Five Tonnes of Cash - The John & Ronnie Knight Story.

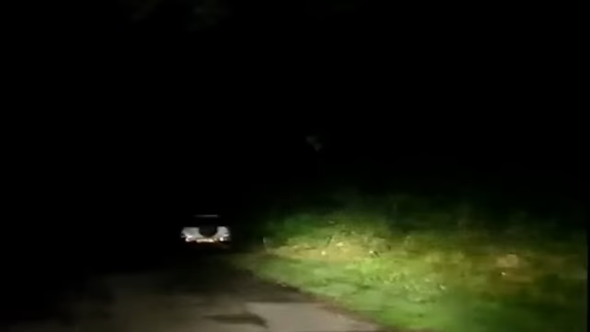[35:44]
As I drove down the side of the golf course and entered my gates at the end of the drive,